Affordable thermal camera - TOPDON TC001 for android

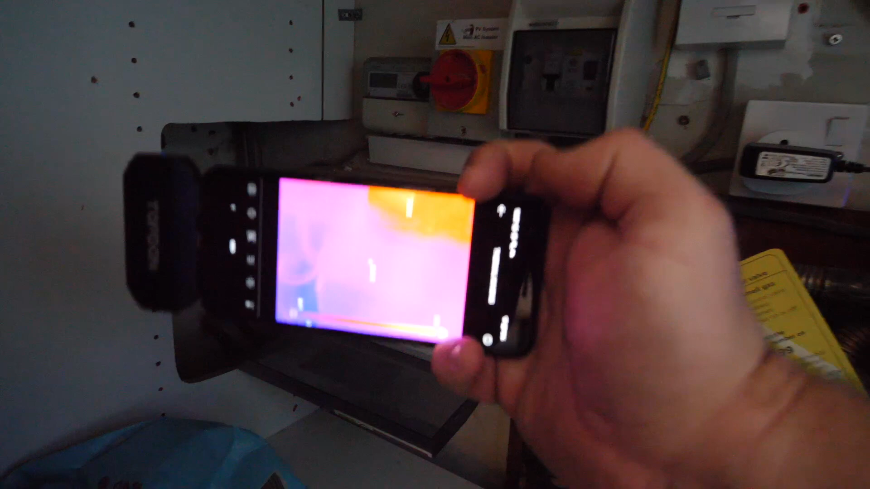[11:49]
camera you'll see they're all nice and cool if you spotted say one
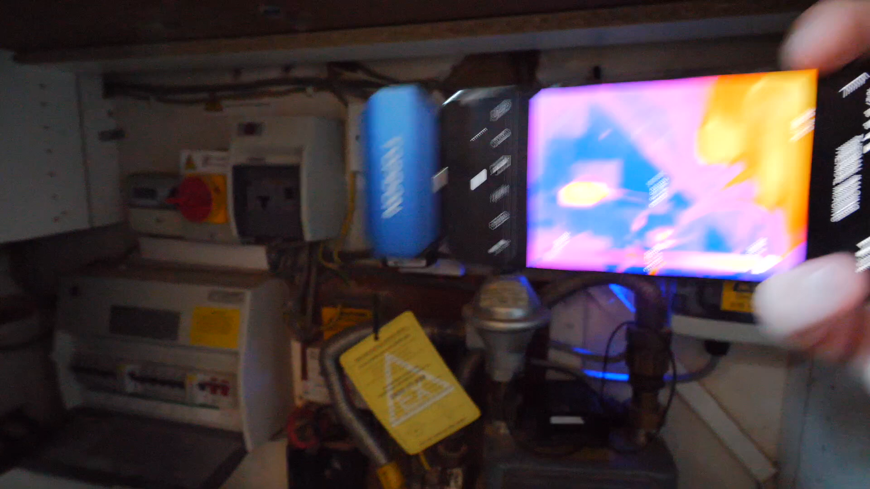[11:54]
if i look at this uh if i look at this transformer here you'll
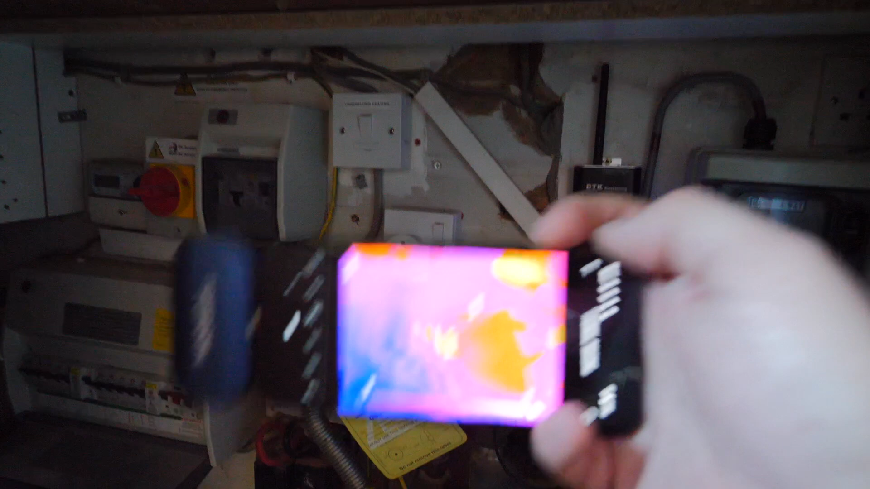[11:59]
see that this is quite a bit more orange than everything else in there so if you saw
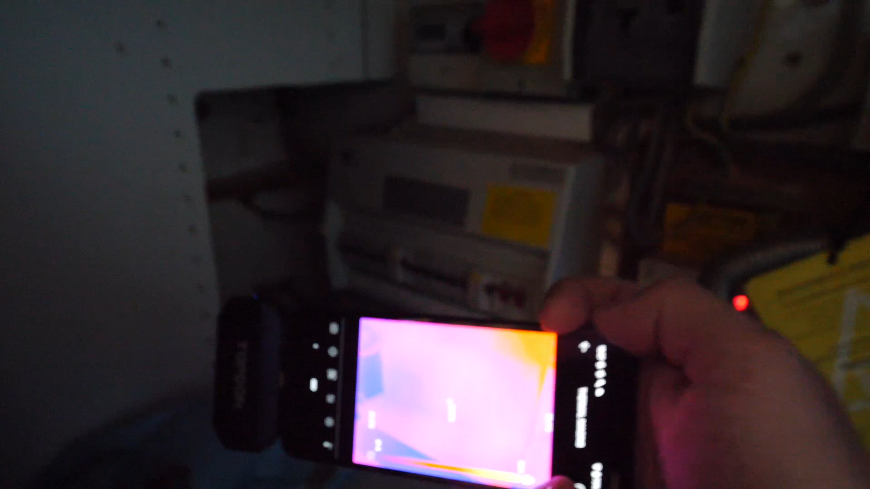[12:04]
one of those circuit breakers more orange than the other ones then you'd know
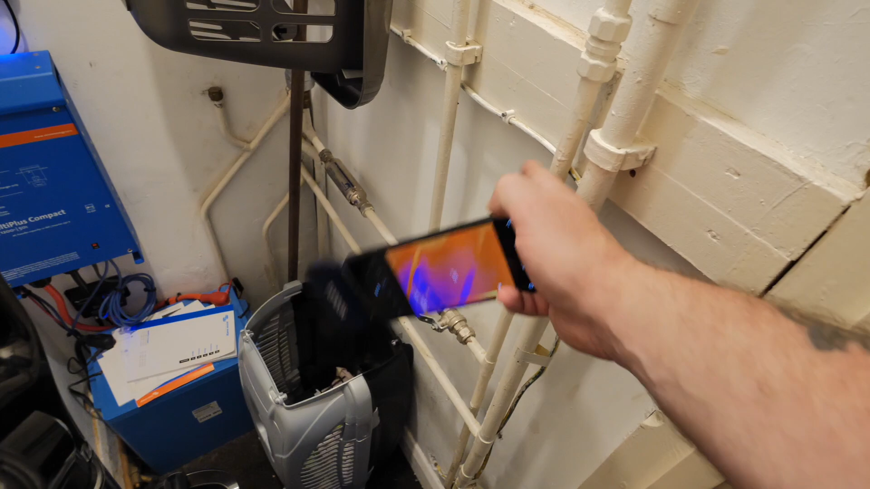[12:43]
three of these are all cold if i look at this through the camera
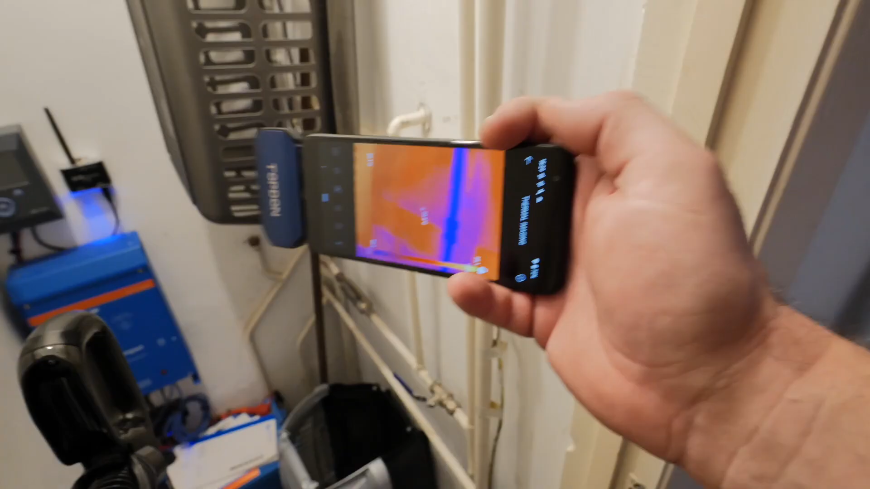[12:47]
you can actually see that we've got
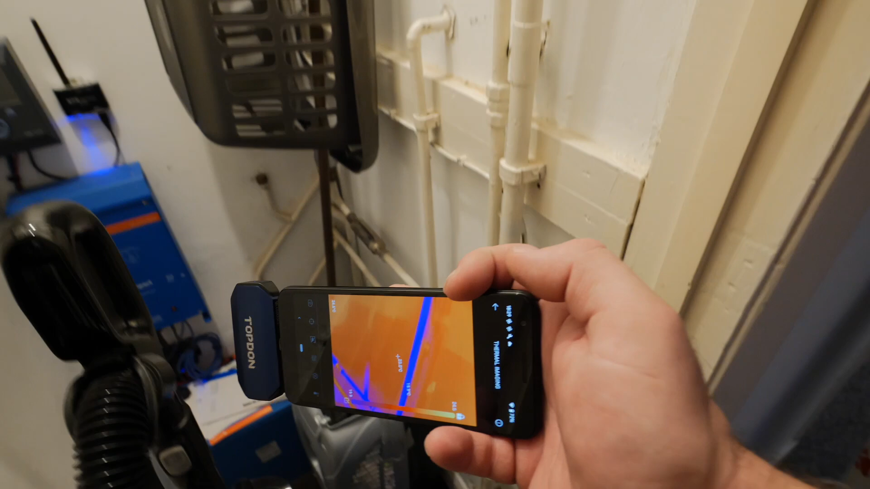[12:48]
one set a lot more blue than the other one so that shows that that one's the cold water feed and
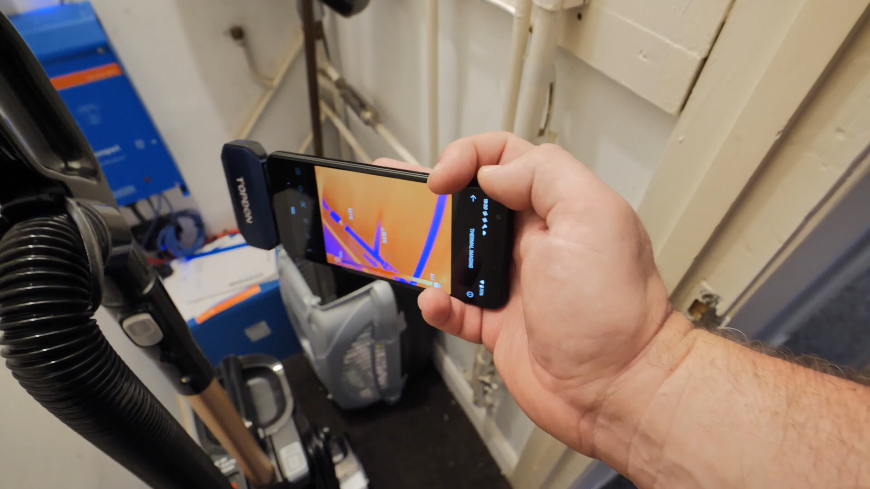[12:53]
the other one's the hot water feed one thing you can do with this this pipe here the cold water one
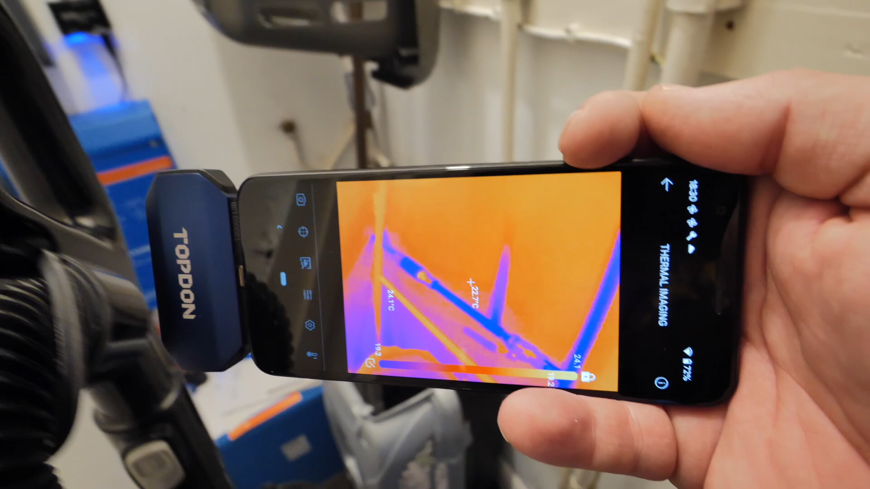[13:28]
the same but if i start the shower we should see a difference because
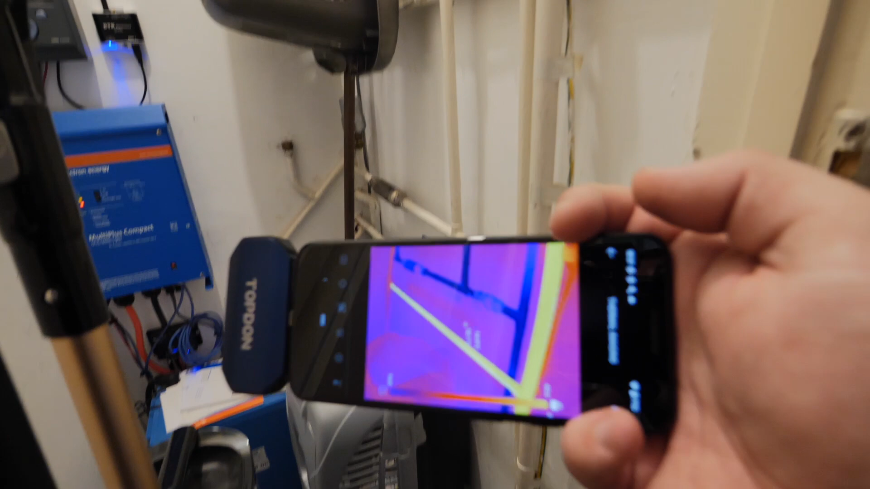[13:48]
you can see the the hot pipe there is now hot but if we look at this cold pipe
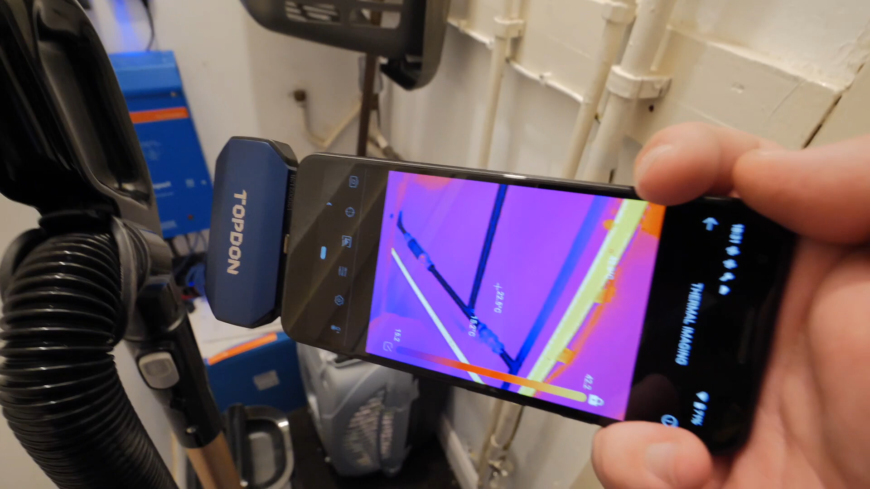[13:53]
what you'll see is it's darker blue going across there this
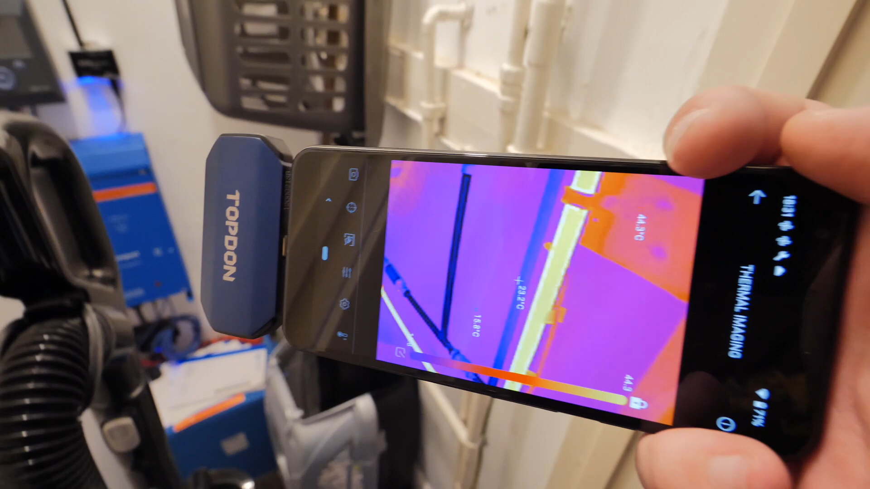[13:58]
one that goes up to the ceiling is a much lighter blue which means that the water is coming in
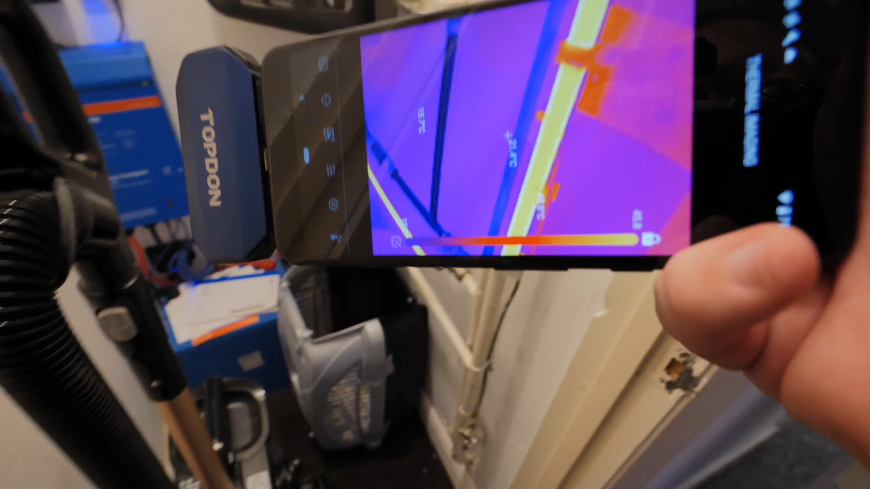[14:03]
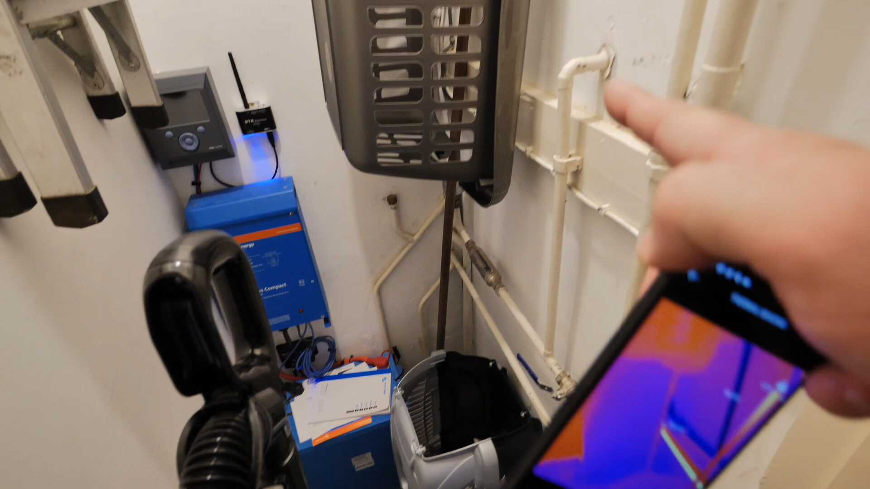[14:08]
from over that way this way up to this pipe so there you can see which way your water's flowing
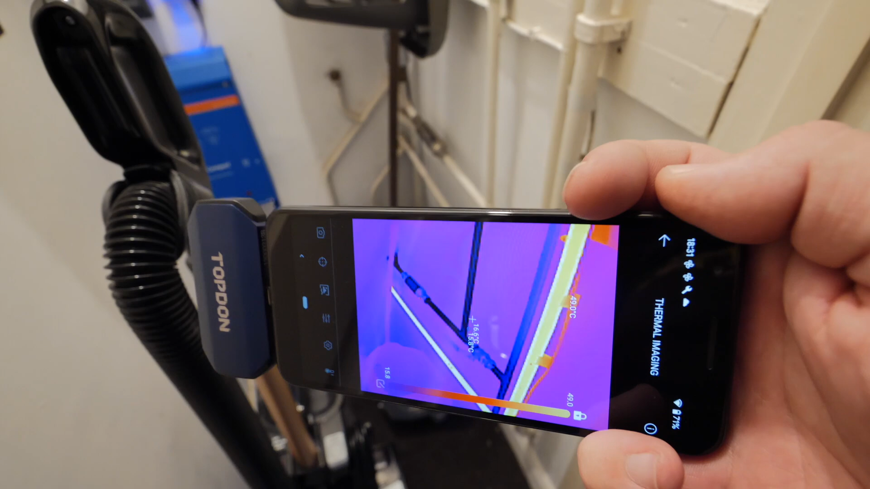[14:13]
you can also use this like i said for things like these valves that are not
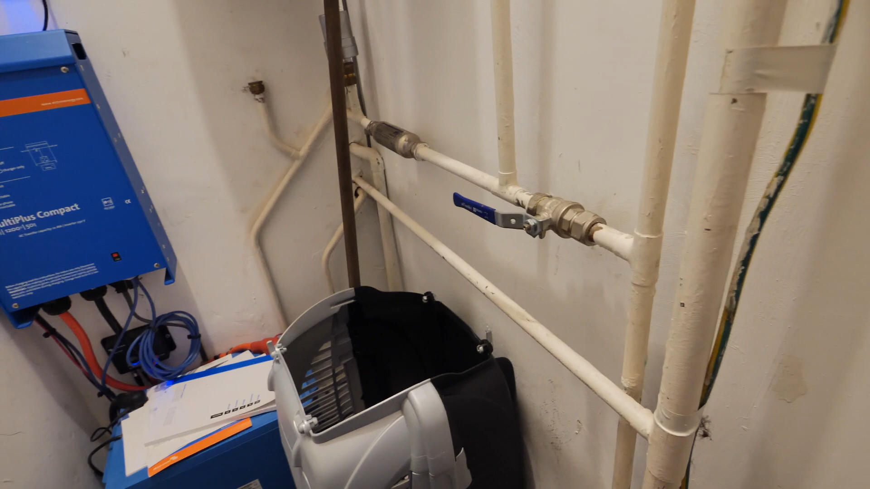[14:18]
opening or a mixer valve that's not working properly you can see then a difference between the
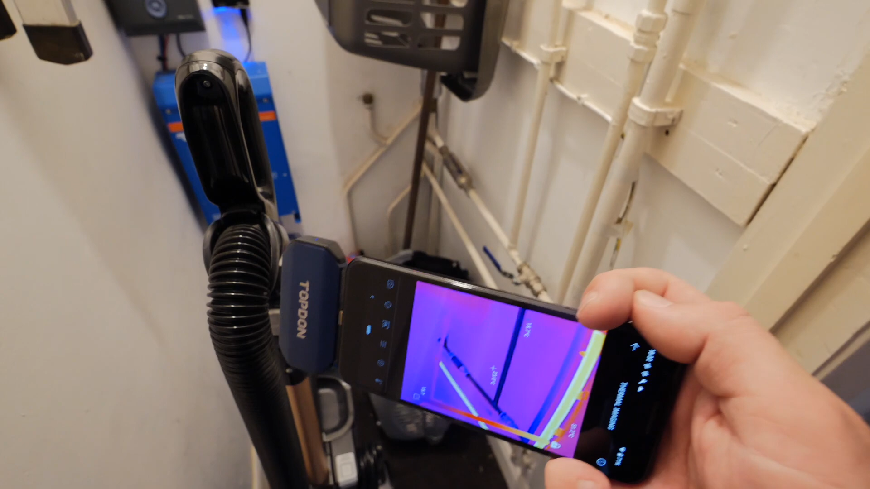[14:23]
temperatures even though it feels the same sometimes to your hand you can actually see
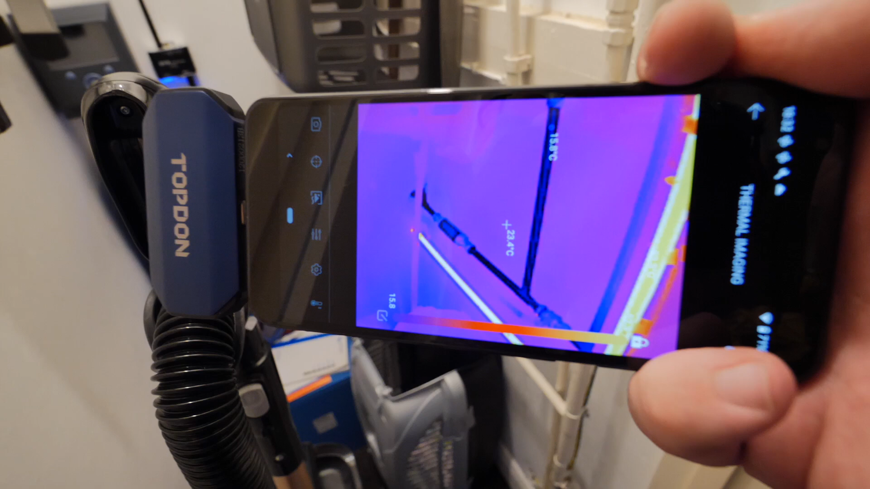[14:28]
the difference there with the camera that's literally this to touch is cold that's cold
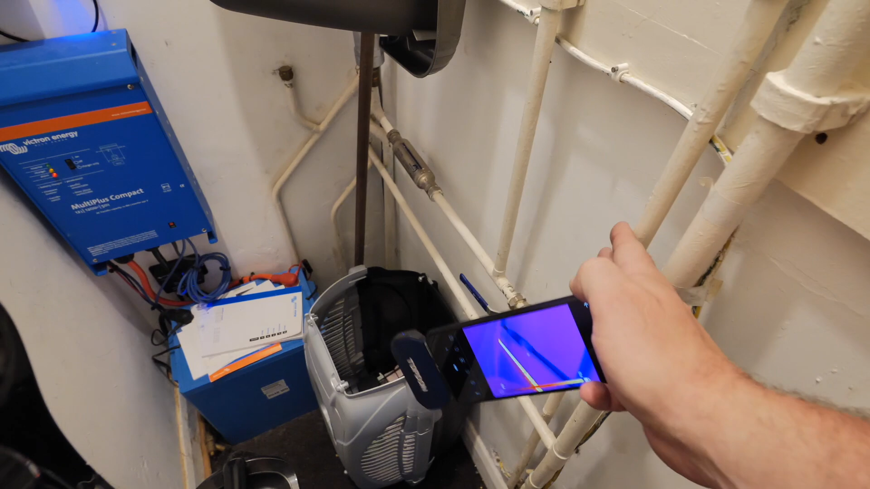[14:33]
that's cold but looking at there you can see a physical difference in temperature so you can see where the water's coming from good little tool for plumbing problems right there's many things